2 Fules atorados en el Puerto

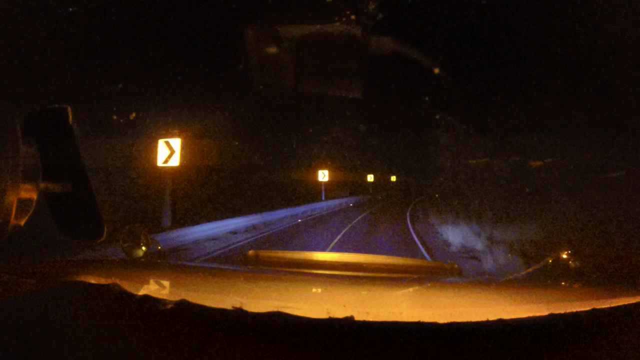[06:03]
me preguntan para qué sirven los códigos. Los códigos se pueden poner para que el que venga en curva de frente vea que uno viene subiendo. Ya ven cómo refleja. El que viene bajando pues va a ver los destellos.